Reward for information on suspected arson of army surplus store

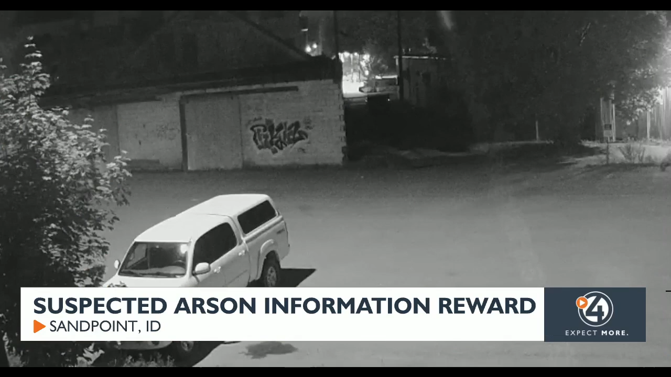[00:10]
Sandpoint police say the person in this surveillance footage from around 10 p.m. on the night of 4th of July can be seen walking in the alley next to the store. Then a fire ignites on the wall and the person walks away. Sandpoint police are asking all businesses or people to review their surveillance footage to help identify the person seen here and then contact the department.